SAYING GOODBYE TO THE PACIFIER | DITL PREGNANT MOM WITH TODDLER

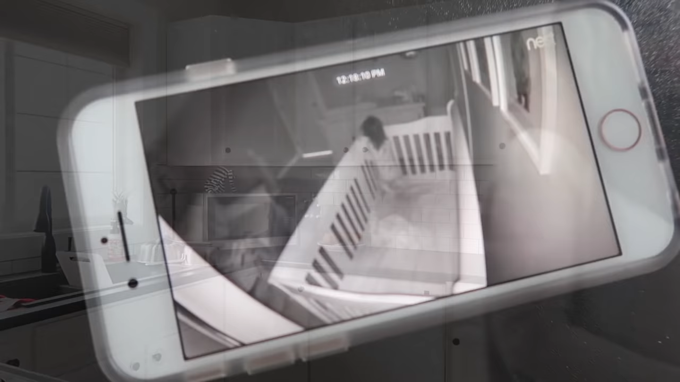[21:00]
So I went in to do one of my checks and her room stunk,
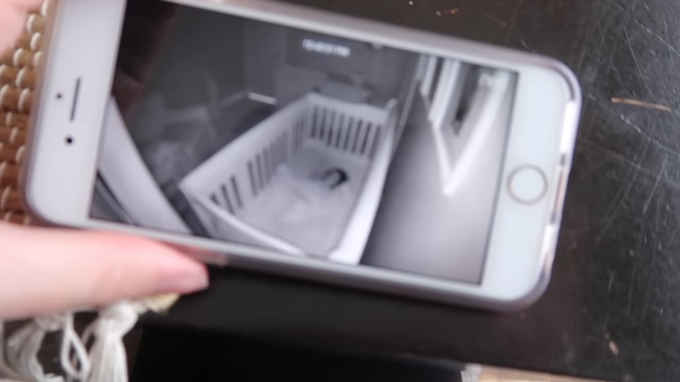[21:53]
So she's not crying. It looks like she might go to sleep.
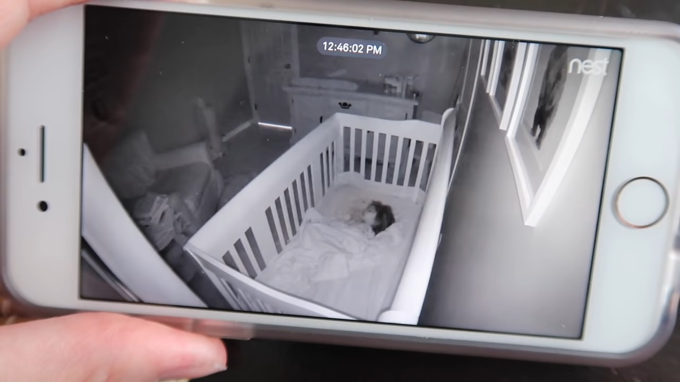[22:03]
Holy moly. It looks like she's chewing on her moosey, her lovey, so let's see how this goes. She looks like she might go to sleep. Aww.